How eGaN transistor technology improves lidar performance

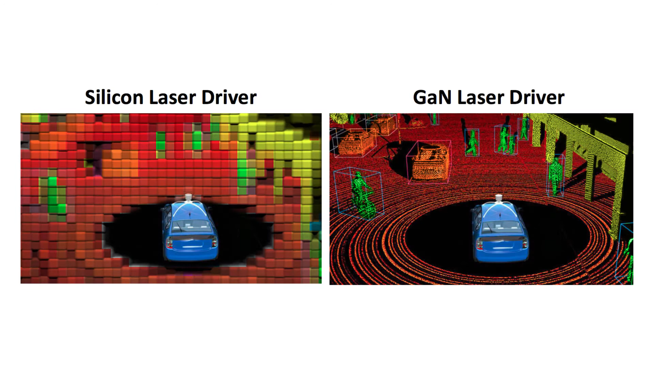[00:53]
So GAN gives you incredible high current pulses with very, very fast rise and fall times, which makes you see farther and see more accurately. Can you quantify that for us? What are we looking at?